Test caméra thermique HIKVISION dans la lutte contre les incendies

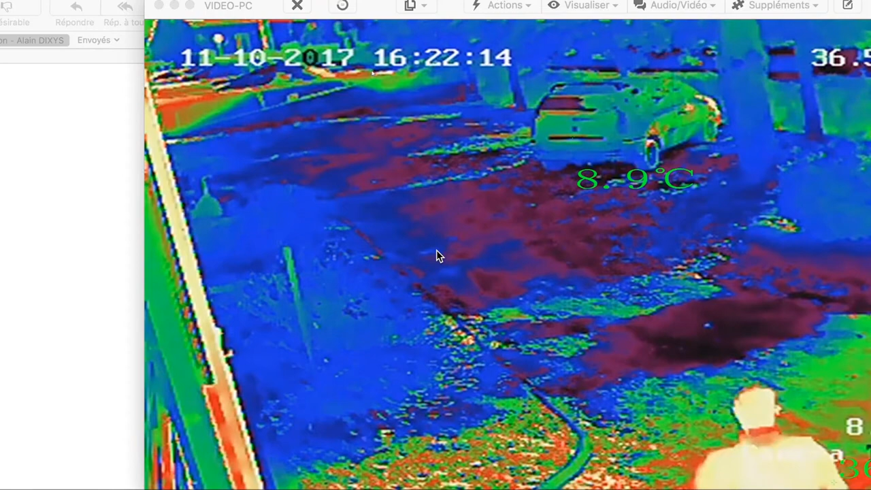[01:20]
visualisation et ce qui va nous permettre de voir mon trajet parce que je suis allé
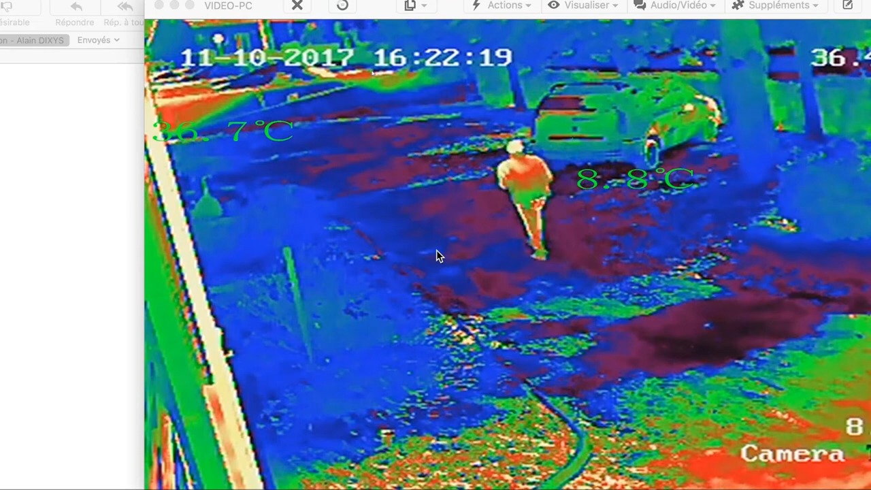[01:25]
au bout du parking de façon à allumer le feu on peut commencer à voir les différentes températures s'afficher donc tant qu'on est sur du vert c'est le mode normal on a un mode pré-alarme en jaune et un mode alarme en rouge donc là j'allume le feu c'est parti on commence
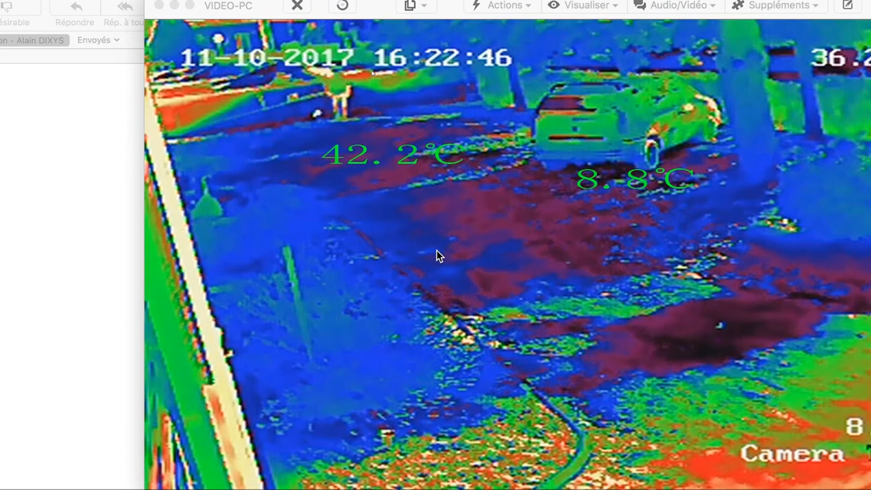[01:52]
On screen: max 42.2°C, min 8.8°C
donc on voit une température qui commence à monter 70 degrés 75 82 82 pré-alarme et au delà des 80 on
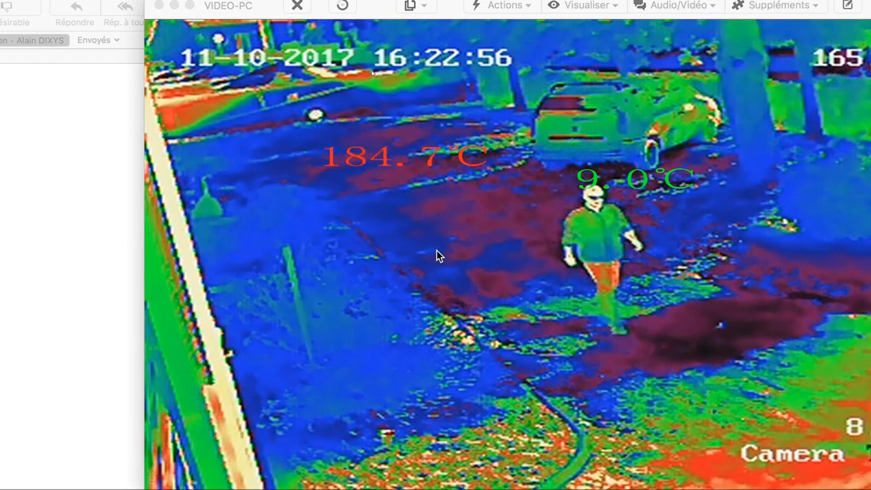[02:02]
On screen: max 184.7°C
est passé en rouge alarme on voit que ça monte très très vite un feu on atteint très rapidement les 190 degrés pourtant c'est juste un bout de papier qui brûle dans un pot donc vraiment rien on plafonne à 185 et l'alarme a été déclenchée dans les deux secondes qui ont suivi la mise au feu donc on sent que on est dans un feu très rapidement mis en place et très rapidement détecté et donc la température va commencer à redescendre le bout
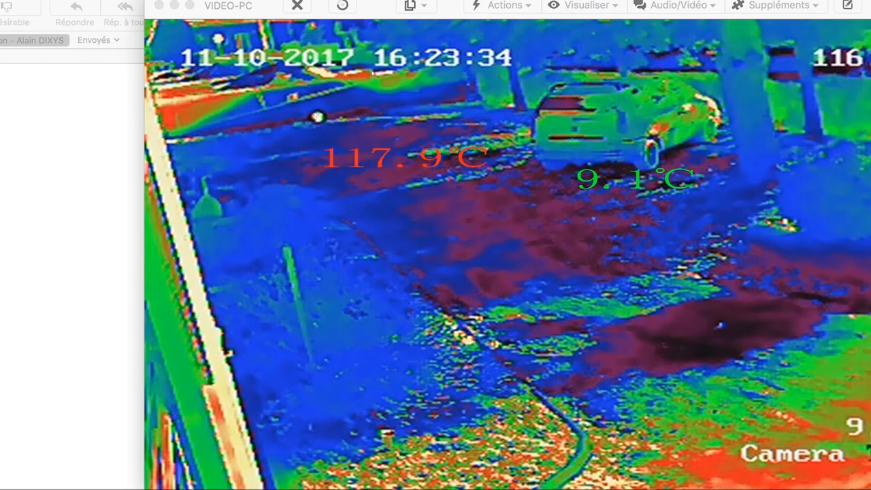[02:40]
de papier touche à sa fin on est là très très bien on va pouvoir voir que les emails vont arriver sur l'ordinateur qui est derrière donc ce qui va nous permettre de voir que
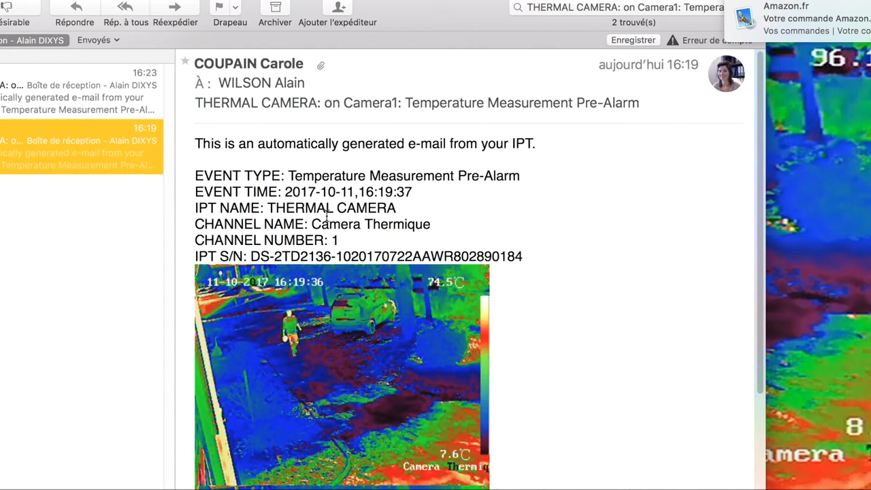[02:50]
On screen: scale bottom 7.6°C
les emails voilà sont là avec la
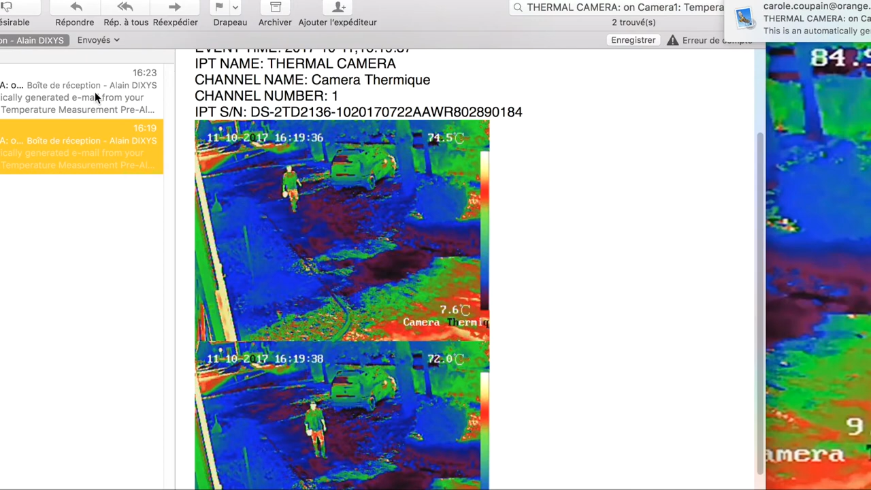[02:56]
photo de mon retour juste après avoir allumé le feu bien que plusieurs
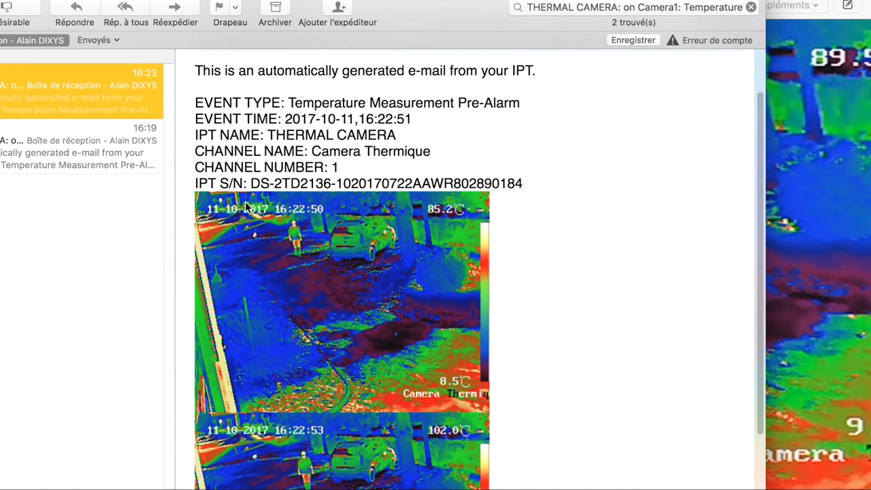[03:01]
emails donc les mails peuvent continuer à arriver en tant que le feu déclenche à chaque fois qu'il ya une redétection ça
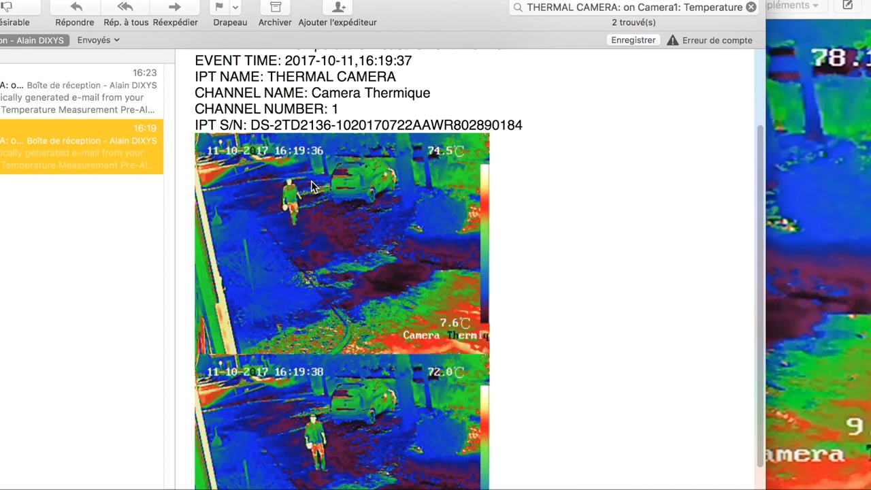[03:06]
On screen: scale bottom 7.6°C
va re solliciter jusqu'à ce que le feu soit éteint et donc on a une belle belle
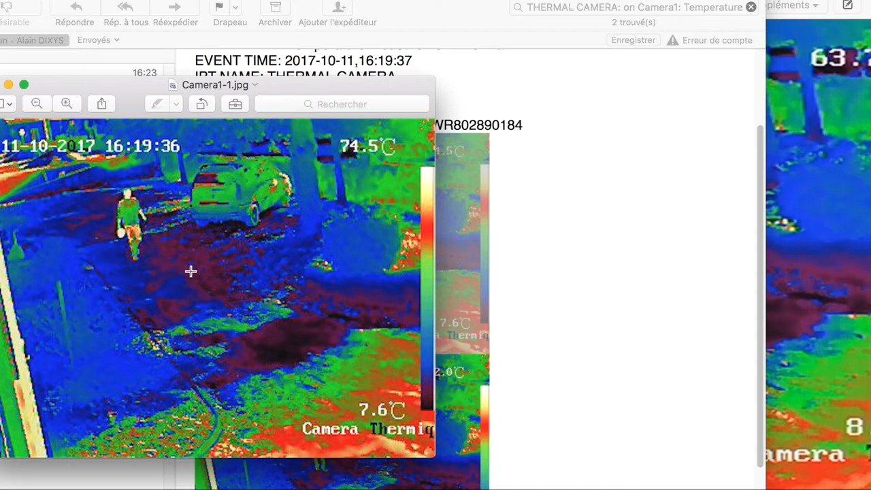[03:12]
On screen: scale bottom 7.6°C
image et on voit très très bien qu'il ya une personne qui est sur place avec un feu rouge en fond d'écran